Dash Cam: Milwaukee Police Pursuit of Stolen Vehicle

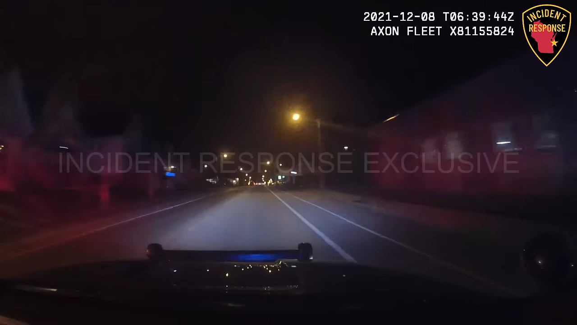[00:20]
7, gonna be westbound on Keith, past Richards, buying a silver Toyota 4Runner. It's a plate on. Adam Charles X-ray.
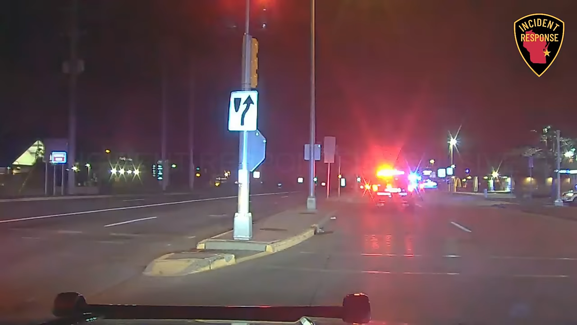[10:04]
Thank you. red 20, we're still southbound on the port. 10-4. Alright, red 20, we're still southbound on the port.
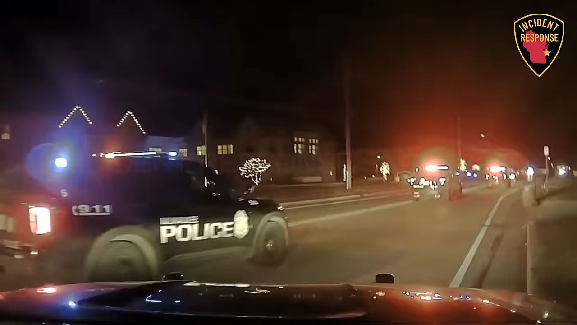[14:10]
Southbound, again, speeds are 10, approaching Calumet. Go ahead, handle sticks. Thank you.
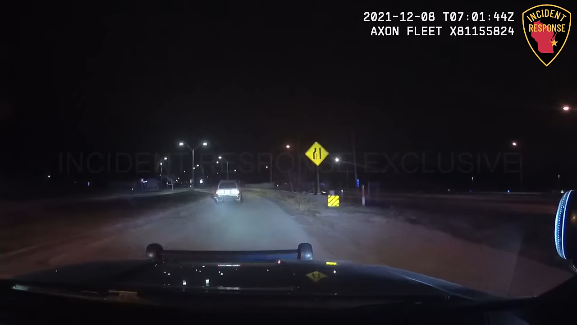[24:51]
Six seven, we're still south on Port. Looks like we're passing Daphne Road. It's a new one. Speeds are 16. There's like a train behind us. South passing Apple Tree Road.
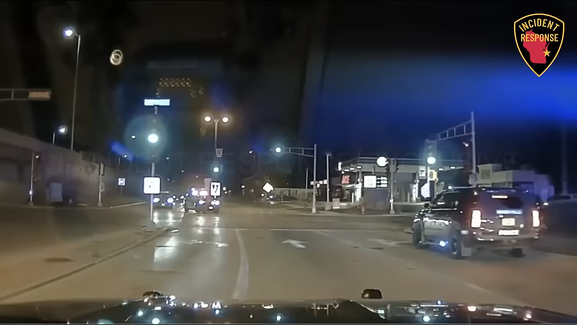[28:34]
Now left for Defender. Somebody get onto the path on this side, but it looks like they're not good.